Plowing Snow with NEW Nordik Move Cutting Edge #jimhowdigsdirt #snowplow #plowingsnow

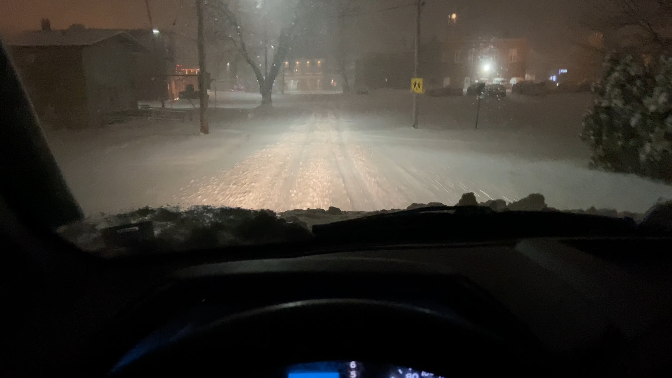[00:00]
December 9th, first major snowstorm of the year. It's 5 o'clock. There's probably 6 inches of snow down. We're going to plow for the next 12 hours.